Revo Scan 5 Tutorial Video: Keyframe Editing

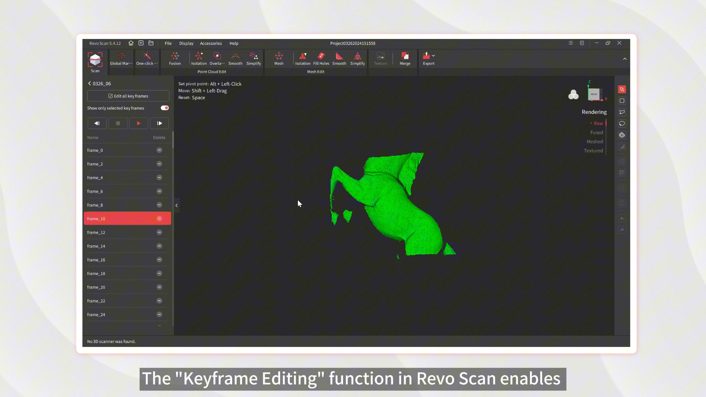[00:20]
The A keyframe editing function in RevoScan enables frame-by-frame playback to check and edit raw point cloud data.
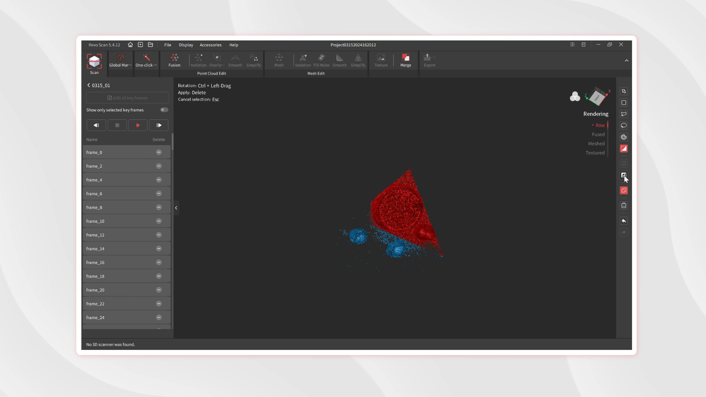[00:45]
For example, reference objects placed to assist in capturing object data can be directly deleted during keyframe editing,
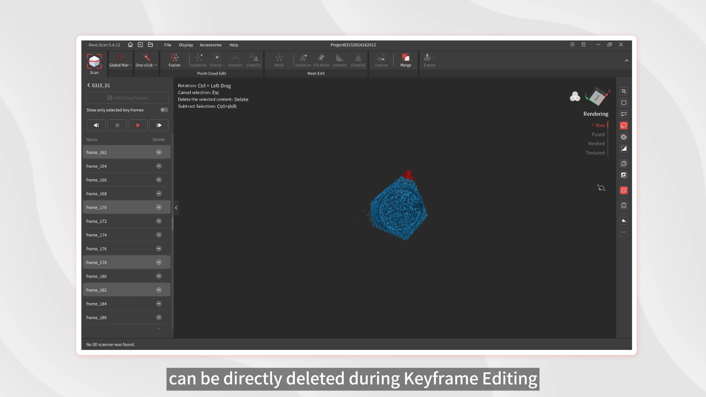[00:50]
thereby improving subsequent model processing quality.
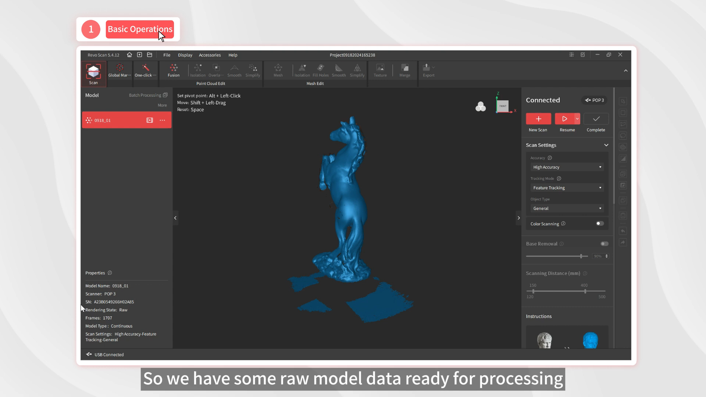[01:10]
So, we have some raw model data ready for processing and have entered the post-processing page. Now, you can click here or on the keyframe editing icon to enter the keyframe editing interface.
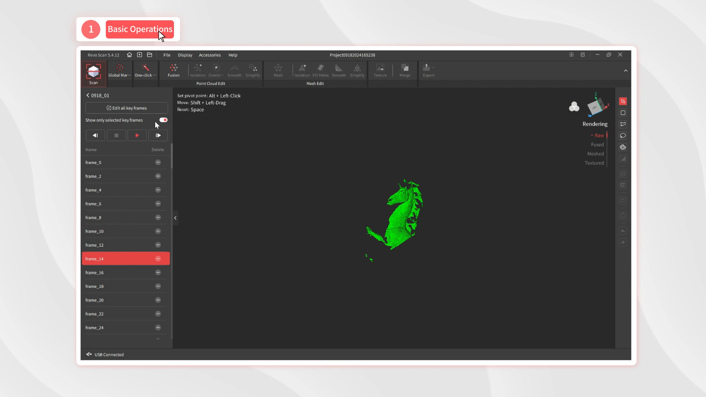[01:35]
If you turn this function off, the preview interface displays model data in green for the selected frame and in blue for all other frames.
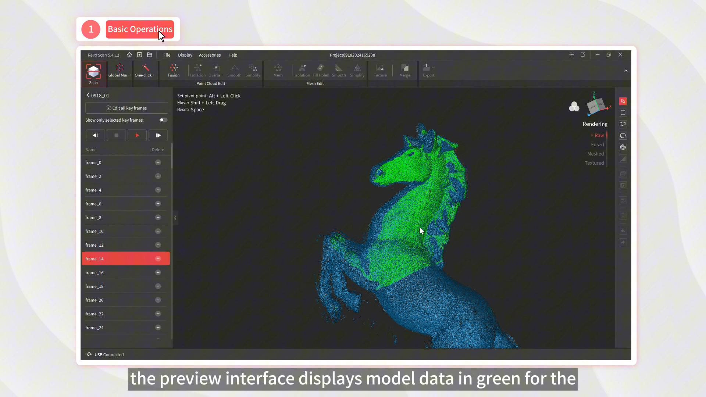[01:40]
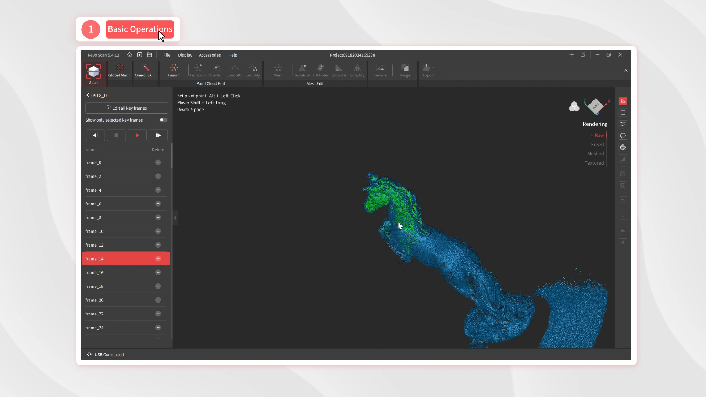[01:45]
Here are the four playback control buttons, back, return to the first frame, play, and forward.
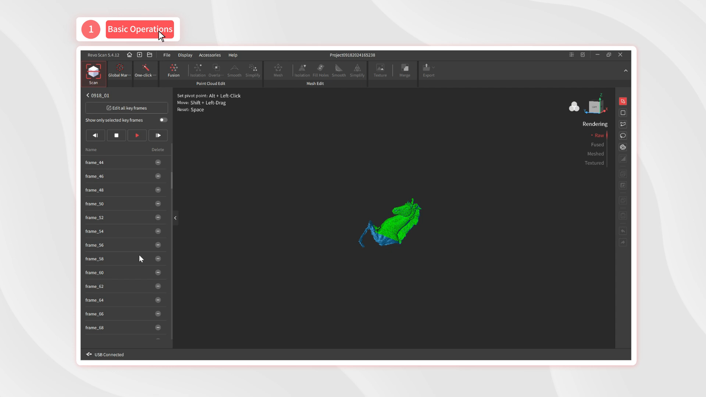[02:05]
In the keyframe list, we can click on a frame and click here to delete it.
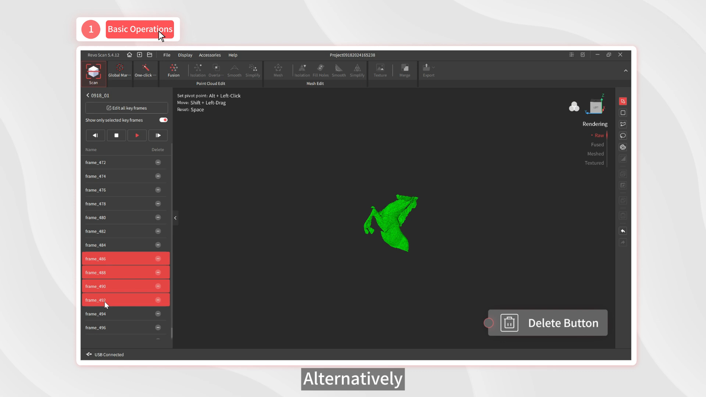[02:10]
Alternatively, we can select multiple frames for deletion by pressing the left mouse button and dragging the mouse.
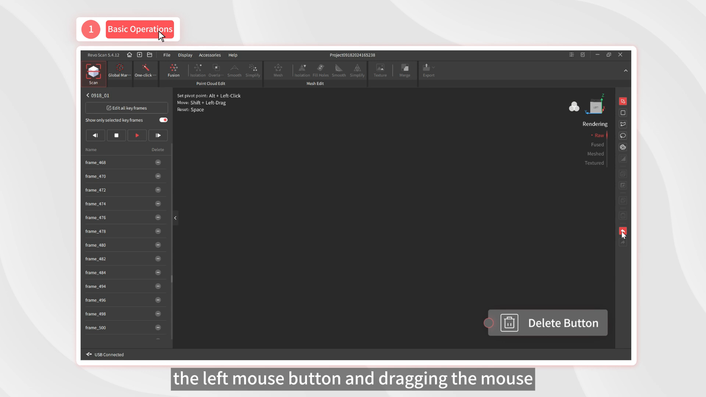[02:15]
Okay, now let's talk about using the tools in the selection toolbar. So, when unnecessary data is present in a keyframe, we can use the toolbar on the right to select and remove it.
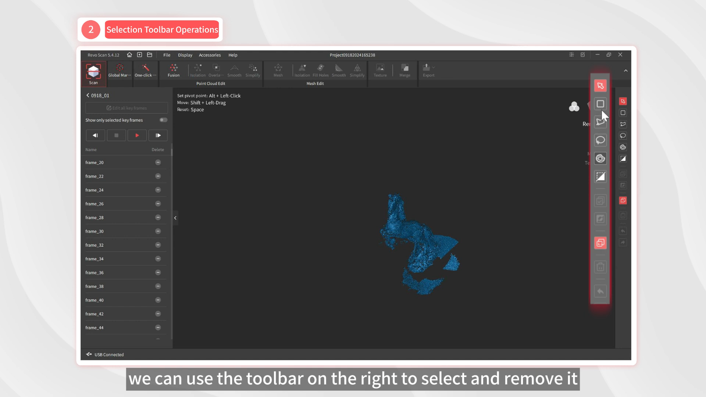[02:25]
Let's use the polygon selection tool to select unwanted model data.
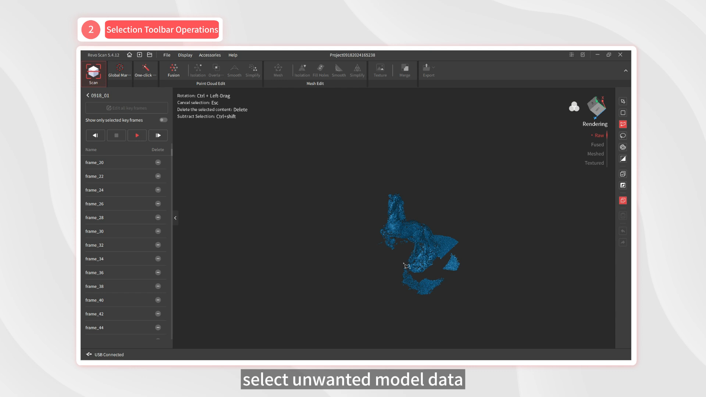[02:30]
After selecting the data, RevoSkin automatically detects the selected data in all other frames as well.
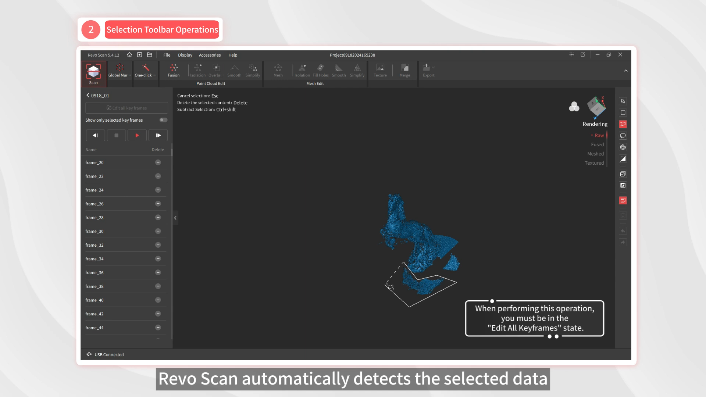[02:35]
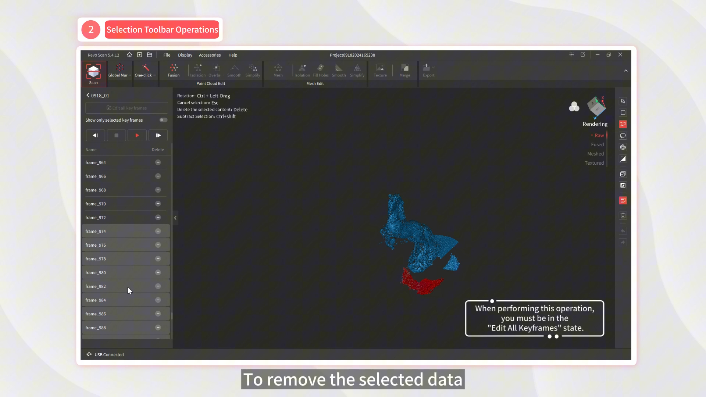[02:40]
To remove the selected data, click the delete button in the toolbar.
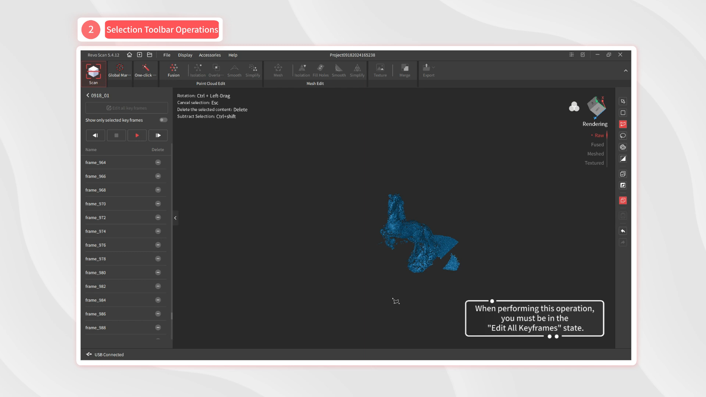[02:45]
You can also use the delete button on any frame to delete all the frames with this unwanted data.
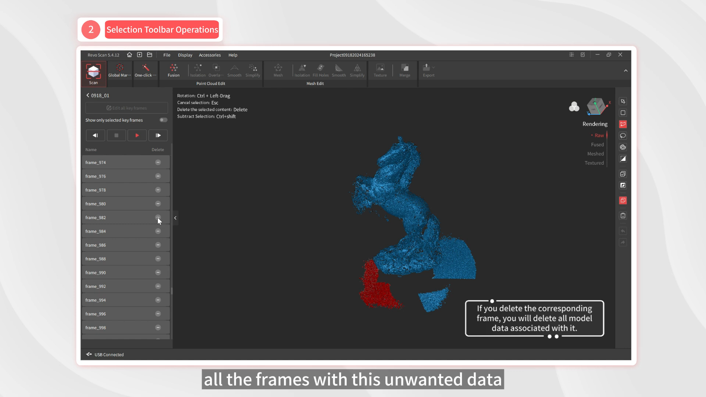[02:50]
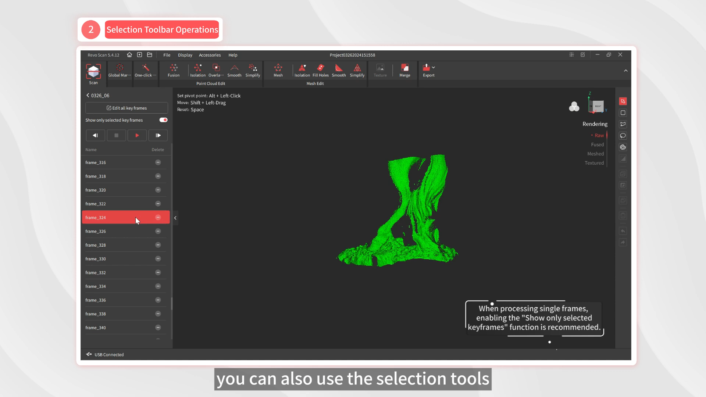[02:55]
Of course, you can also use the selection tools to edit individual keyframes.
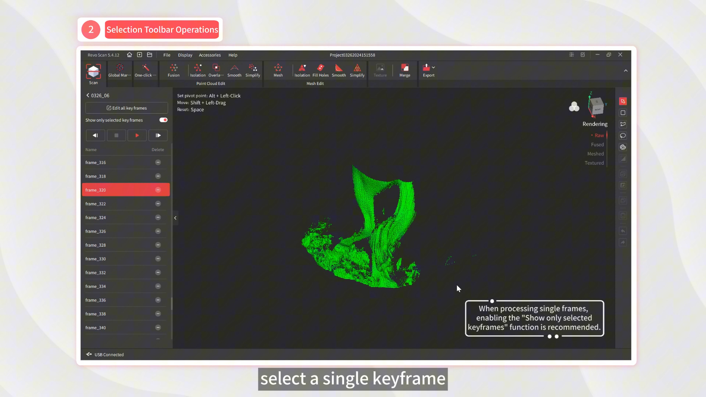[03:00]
For example, select a single keyframe, use the rectangle selection tool to select the stray points, and then click delete.